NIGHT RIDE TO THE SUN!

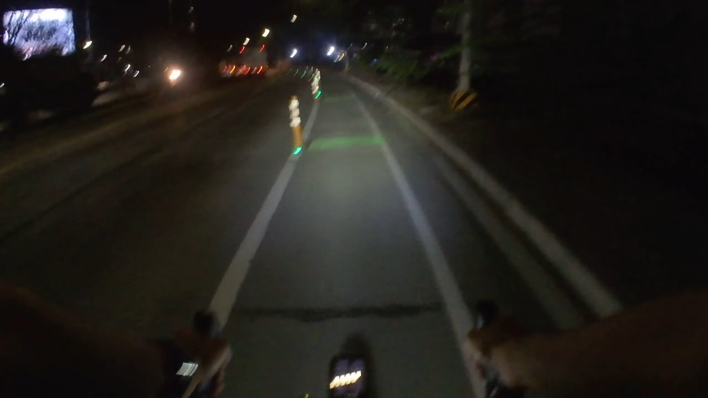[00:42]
Okay, I feel a lot safer with these bollards here, the green lights.
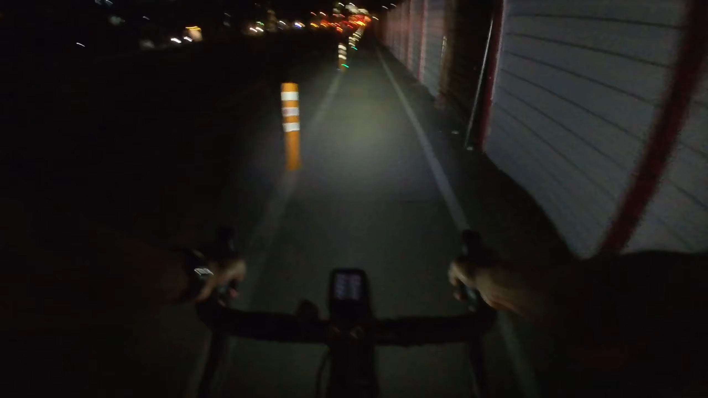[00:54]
But I still can't help get nervous when all these trucks come zooming by. In the Philippines, we actually have a traffic ban for trucks from a certain time. They're not allowed to be plying the roads. But of course, when it's out of rush hour, that's when they're allowed to go. And now being very early morning, this is when they're out trying to get their goods to where they're going.
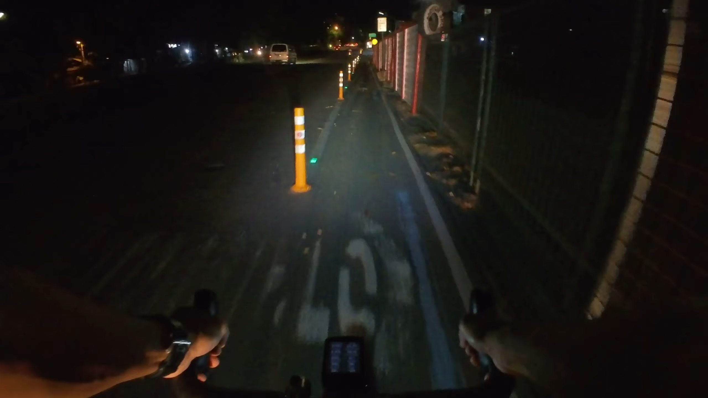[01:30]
So yeah, they can zoom by. Son of a gun.
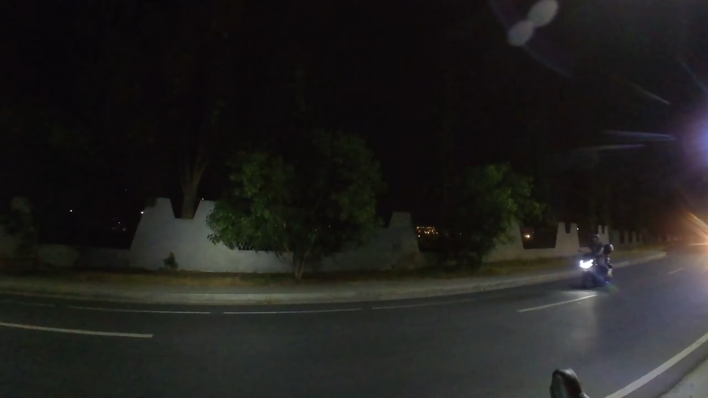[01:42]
Okay, I followed the bike lanes and they're taking me away from where I was going.
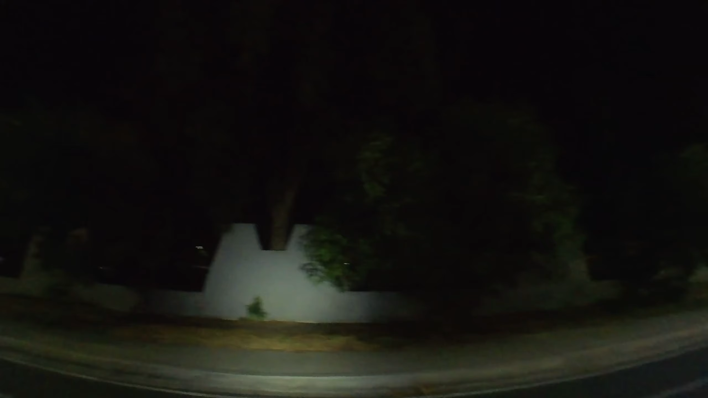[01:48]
So I decided to pick up my bike and walk over to the other side.
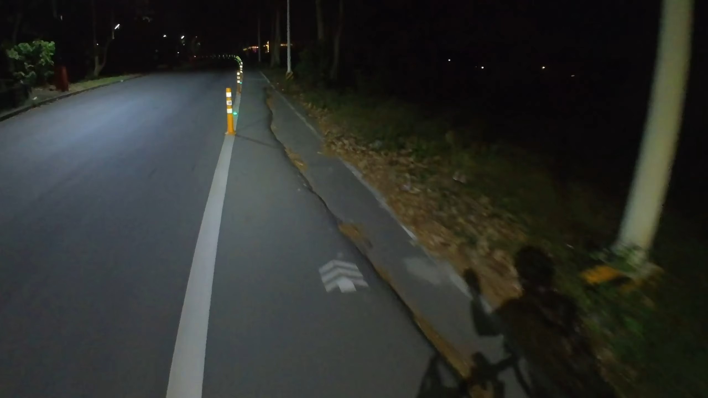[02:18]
our bike lanes here are not necessarily the safest places to be.
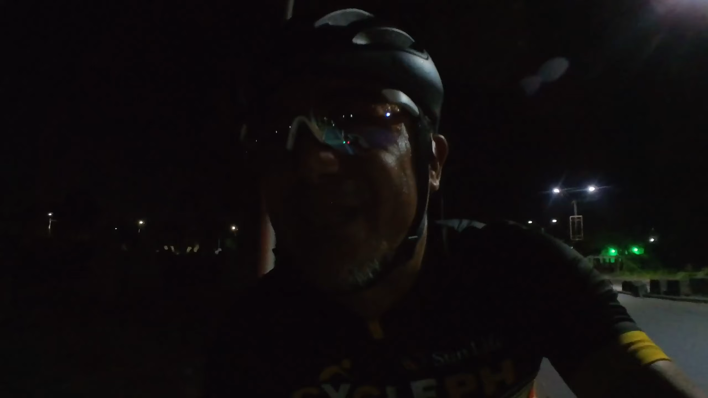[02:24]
So I gotta be careful when you can't really see well. I've got my headlights, 700 lumens here, trying to save the battery. So I don't have it on the brightest mode, but definitely bright enough.
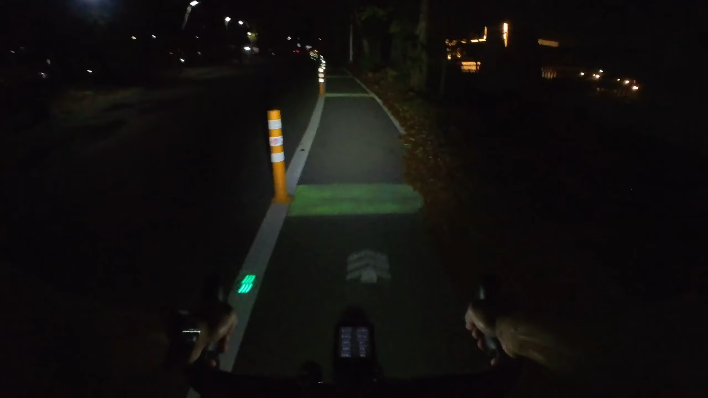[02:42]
Especially in between street lights. It's enough for me to see what's ahead. Okay, we've got all those trucks in the bike lane, so I'm actually opening up.
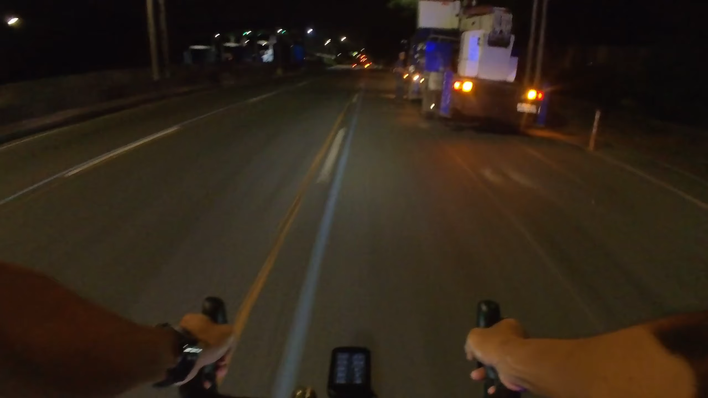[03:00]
Oh, here we are. We'll go back in. Oops. Not there. Okay, here. There we go. Okay, being on the bike lane of a major thoroughfare is like starring in a
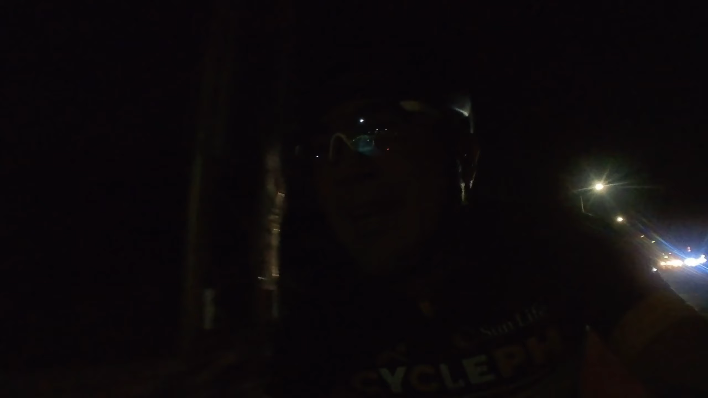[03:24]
thriller movie.
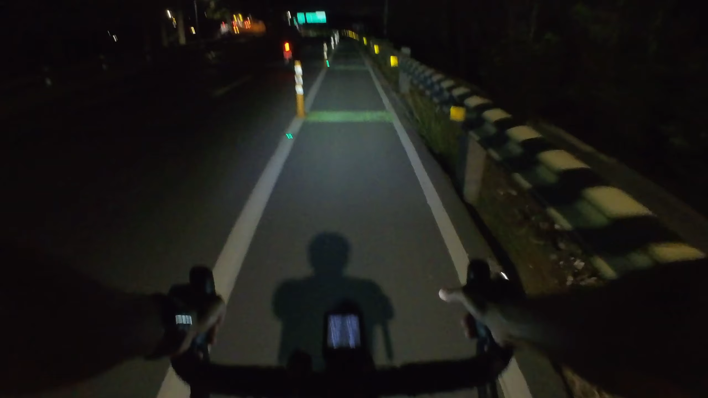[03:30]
Riveting, exciting, edge of your seat, except that you're the main action star here. And you'll definitely get hurt.
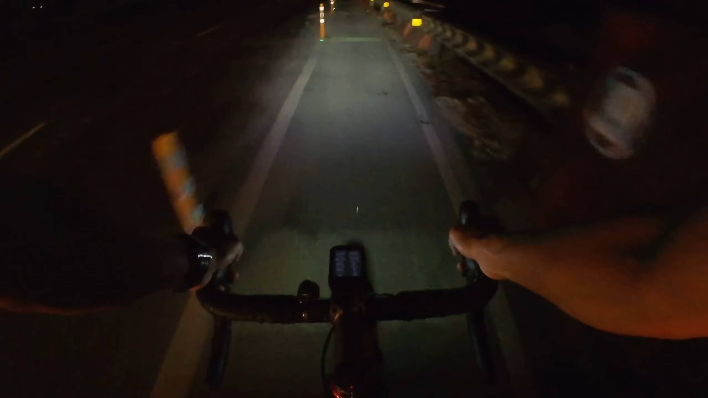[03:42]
They don't pull punches. Not in this real life. Segment. Okay, I don't have the bollards anymore to protect me, but at least the paint kind of like acknowledges that I'm supposed to be here.
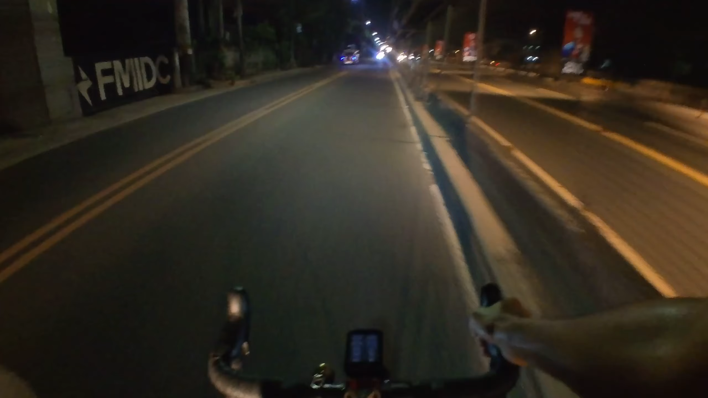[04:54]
Okay, away from the main roads. I come into a sleeping CBD.
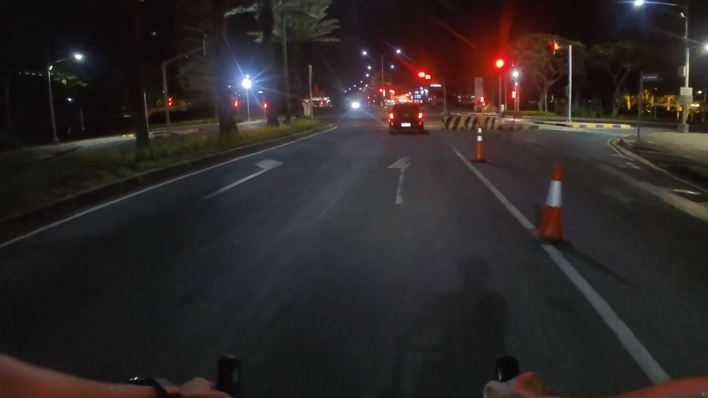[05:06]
Much quieter. Thank goodness.
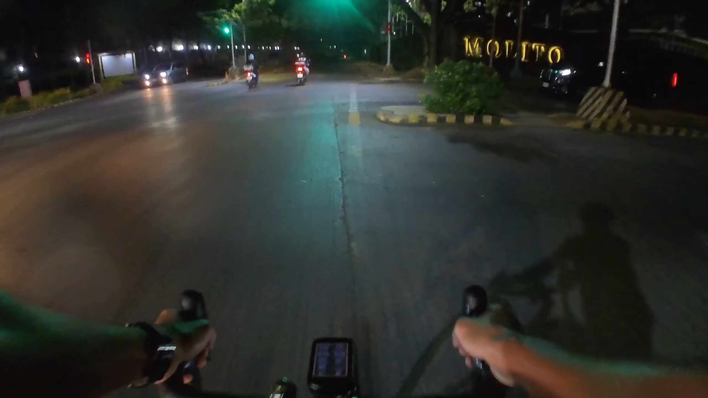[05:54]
Dark. I've biked this road many times, but I don't think I've been here.
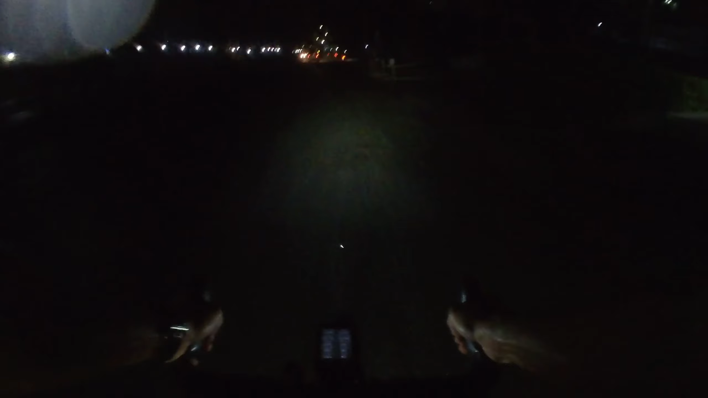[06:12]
Or have I? At night? It's still dark.